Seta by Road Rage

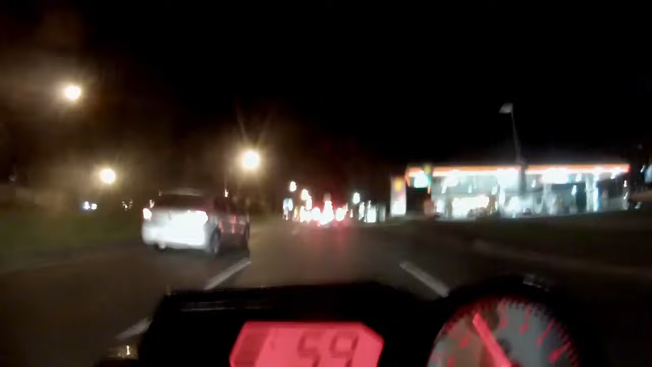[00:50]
Eu não sei exatamente o porquê, só sei que muita gente tem uma tendência a não dar a seta para mudar de faixa. Coisa que todas as pessoas deveriam fazer. Motoristas de carro, de moto, de caminhão, enfim.
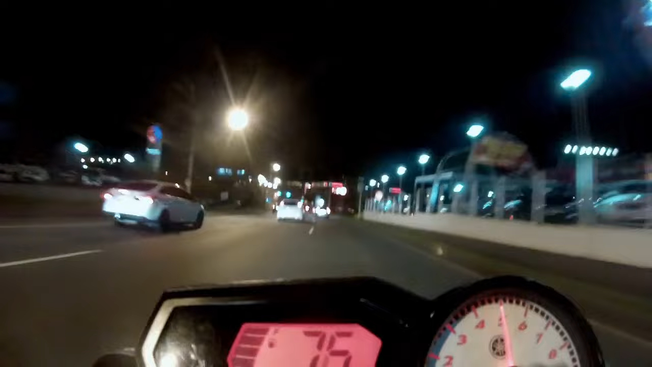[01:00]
Ao você não fazer isso, você pode derrubar um motoqueiro que está passando pelo corredor, por exemplo. Aquele Volvo ali da frente, eu já estava flagrando ele fazia bastante tempo.
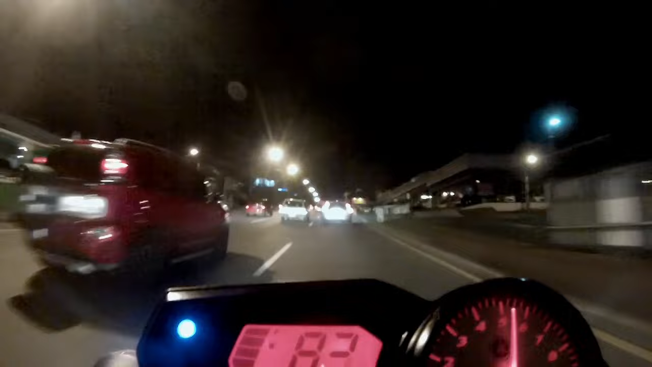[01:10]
Então, a punição dele por não dar a seta veio antes mesmo de ele não dar a seta. Só porque eu sabia que ele não daria a seta para mudar de faixa. E eu permaneci com a luz alta ligada na bunda dele, só para ofuscar o espelho.
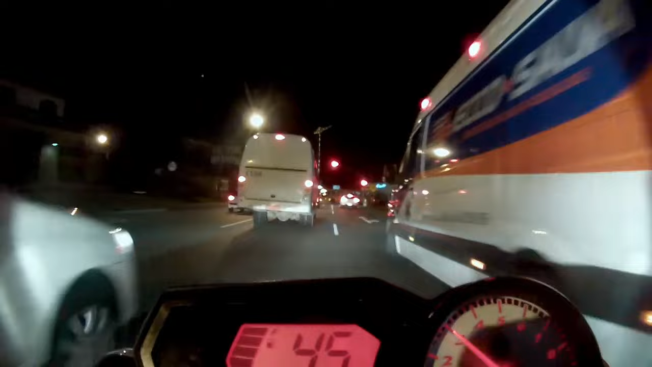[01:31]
É comportamento extremamente previsível desses retardados acéfalos. É sempre a mesma coisa.
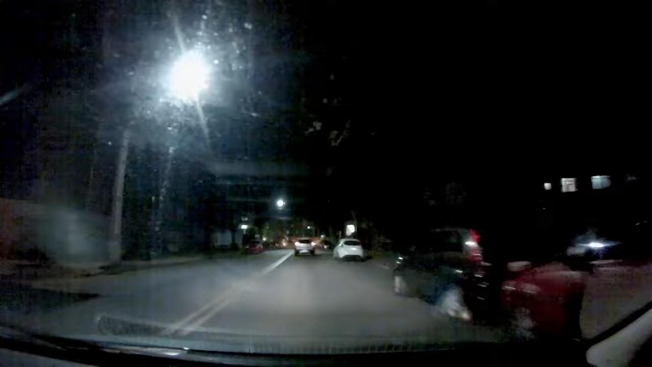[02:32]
Pior do que isso pode ser um filho da puta, Outro pagodeiro Na sua frente Que resolve fazer uma conversão sem dar a seta. Aí é um pouquinho pior. Só um pouquinho.
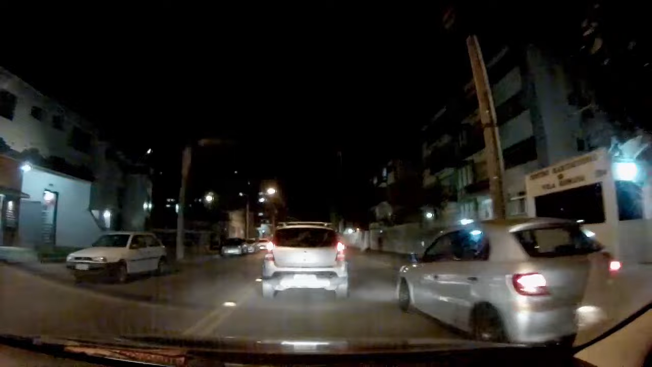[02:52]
Só que dá uma bosta de um gol. Mas existem alguns motoristas que são levemente mais conscientes.